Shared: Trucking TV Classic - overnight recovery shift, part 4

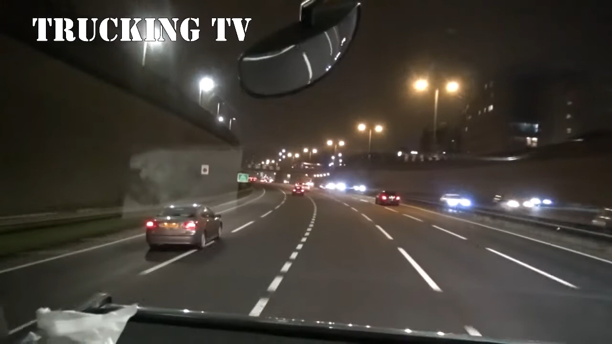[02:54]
At least you don't have to get down in the mud again, do you? No. There he is. There he is. Ah! The fitter's car is soon gone and Michael's ready to hitch up.